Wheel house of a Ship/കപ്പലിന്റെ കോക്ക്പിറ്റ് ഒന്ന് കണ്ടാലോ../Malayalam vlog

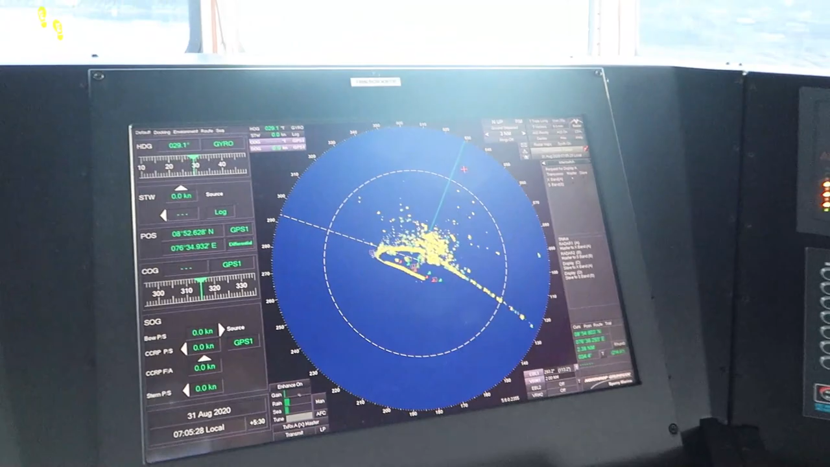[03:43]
പിന്നെ അതുപോലെ തന്നെ ഇത് കപ്പലിലെ റഡാറാണ്.
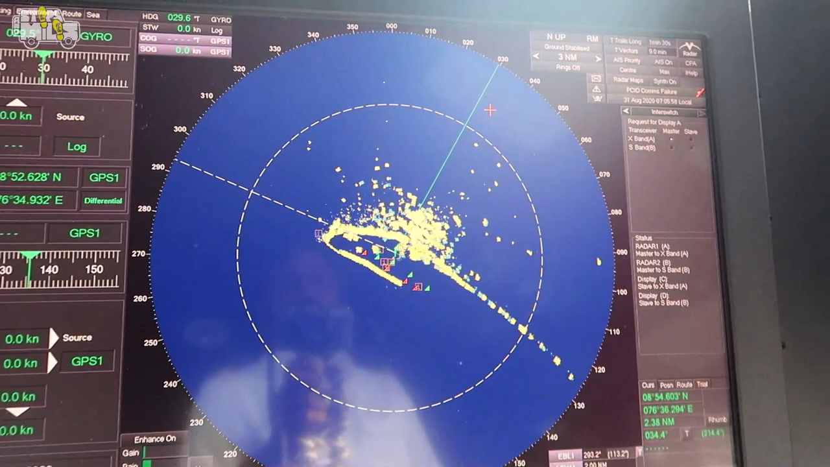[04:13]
അപ്പോൾ ഇതിൽ റഡാറിൽ നോക്കിയാൽ അവർ ഏത് ഭാഗത്തേക്കാണ് മൂവ് ചെയ്യുന്നതെന്നൊക്കെ നമുക്ക് കൃത്യമായിട്ട് മനസ്സിലാവും.
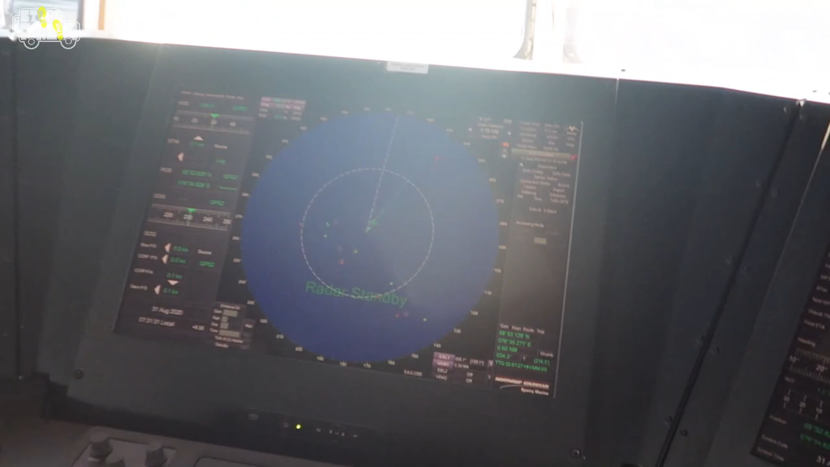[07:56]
ഇത് ഇവിടെയുണ്ട് ഒരു റഡാറ്, ഇവിടെ മറ്റൊരു മാപ്പ് എക്ഡിസ്.
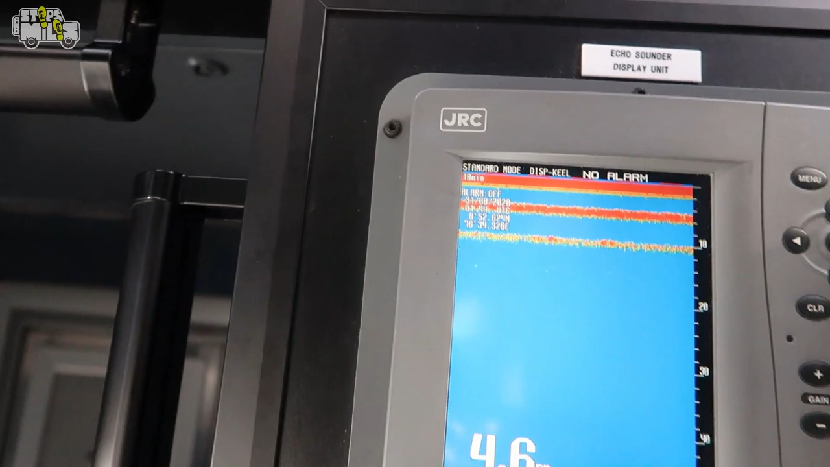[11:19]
ഇതാണ് എക്കോ സൗണ്ടർ എന്ന് പറയുന്നത്. ഓക്കെ, പിന്നെ അതുപോലെ തന്നെ മറ്റനേകം പാനലുകൾ ഇവിടെ ഉണ്ട്, കണ്ടോ, ഒരുപാട് പാനലുകളുണ്ട്.